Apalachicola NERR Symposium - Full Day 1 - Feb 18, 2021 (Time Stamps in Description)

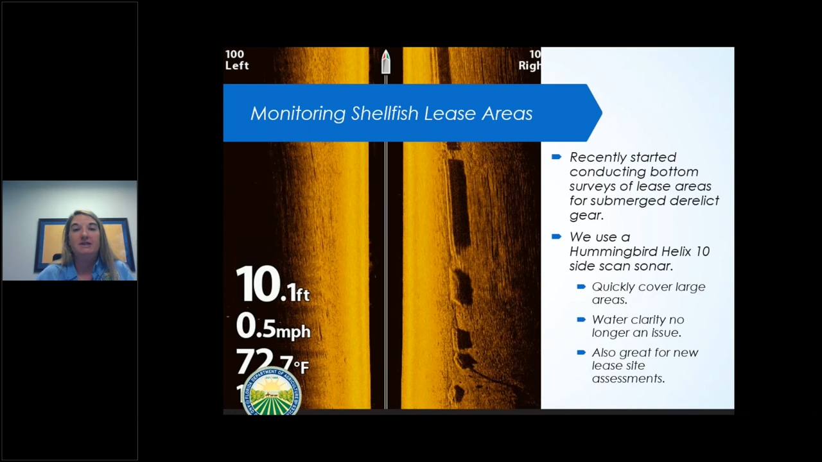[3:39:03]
On screen: depth 10.1 ft, speed 0.5 mph
to quickly cover large areas and then we will also be able to use this to help us not have to rely on diving or snorkeling in bad water water clarity conditions and great for being able to scan lots of acreage at once for potential new lease areas we have also just integrated a new interactive map on our website where you can see all the lease parcels vacant